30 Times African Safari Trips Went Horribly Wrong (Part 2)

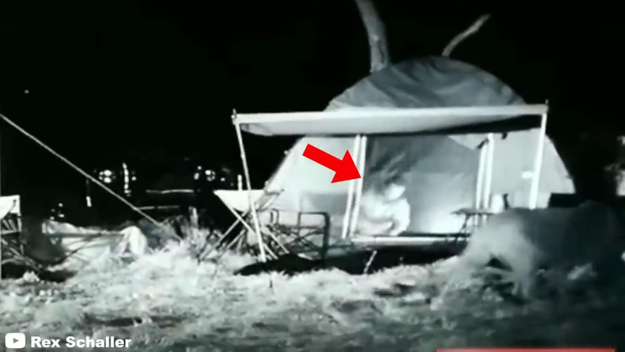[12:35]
The clip starts off intensely as it shows a camper inside his tent attempting to scare off the two large predators, trying to make him their dinner.
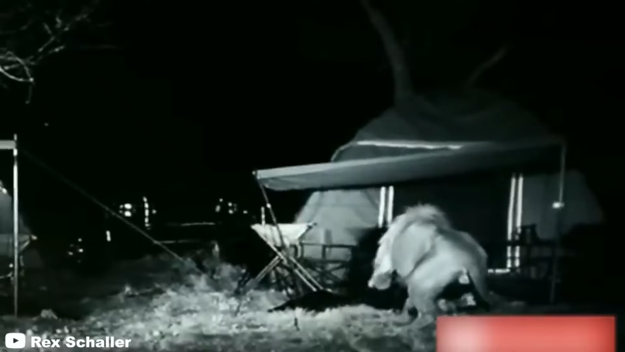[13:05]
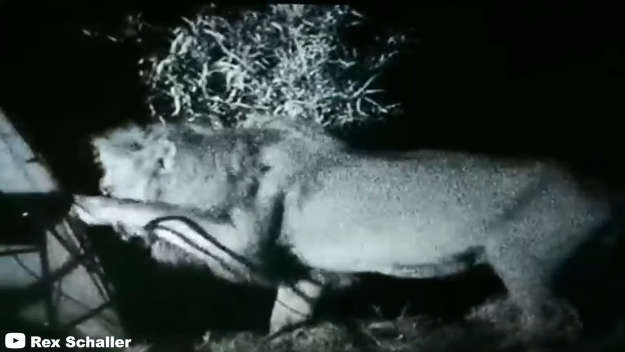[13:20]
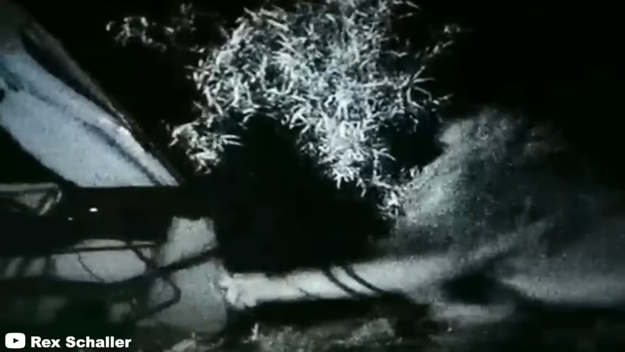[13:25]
Thankfully, the lions eventually leave him alone, enabling him to go outside and escape.